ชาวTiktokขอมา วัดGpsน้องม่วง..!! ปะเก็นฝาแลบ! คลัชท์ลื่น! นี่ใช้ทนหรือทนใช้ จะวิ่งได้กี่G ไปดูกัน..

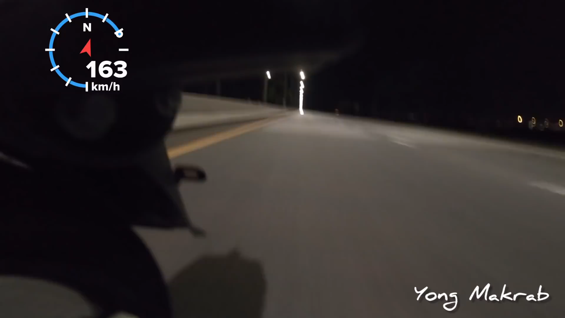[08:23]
รมแรงเหมือนเดิมครับ รมแรงแบบ ครับGPS ผมก็ติดๆๆนะครับจับไม่ค่อยจะอยู่เลยนะGPS ผมกับพริบแล้วนะเดี๋ยวมาดูกี้ที่เราบ็ดได้รอบนี้ได้ 152lb นี่เป็นรอบนี้ได้ 15